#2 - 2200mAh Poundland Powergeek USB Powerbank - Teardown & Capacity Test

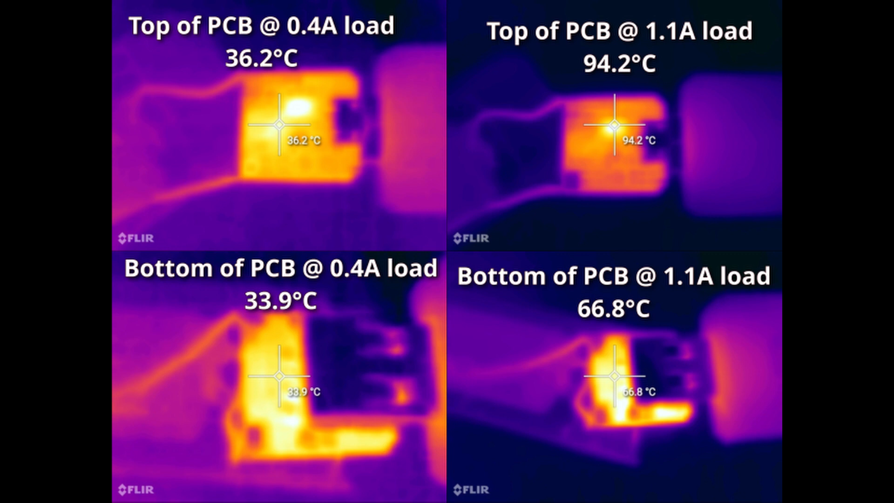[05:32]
You can see why it was cutting out at loads above 1.2 amp. It was most likely going into thermal protection.